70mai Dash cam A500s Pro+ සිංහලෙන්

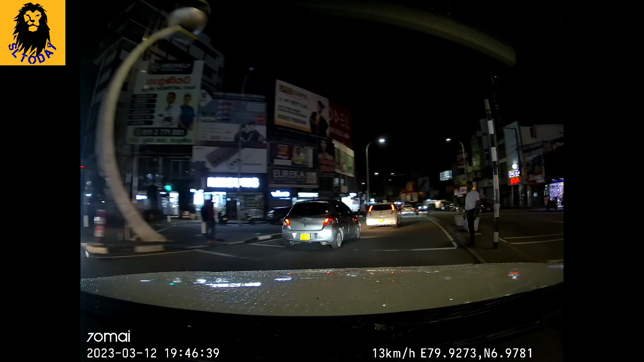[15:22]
7:46යි බලන්න ඒකෙත් quality එක මේ කැම් එකේ තියෙන විශේෂත්වය ඒක තමයි දවල්ට වගේම රැටත් මාර quality footage අපිට හරන් දෙනවා මේකක් දැන් මේ වීඩියෝ එකක් පෝස් කරලා පොඩක් zoom කරාම
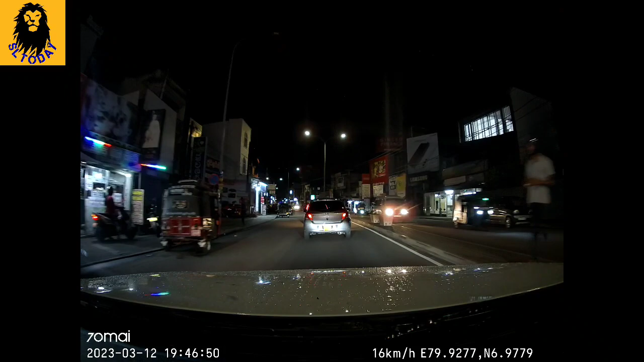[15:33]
number plate එකක් වුණත් හොඳට read කරන්න පුළුවන් මට්ටමේ තියෙනවා බලන්නකෝ දැන් රෑ වුණාට ඉතින් කිසිම අවුලක් නැහැ ඔක්කොම details ගන්නට capture කරන්න මේක මේ 70mm එක නියම dashcam එක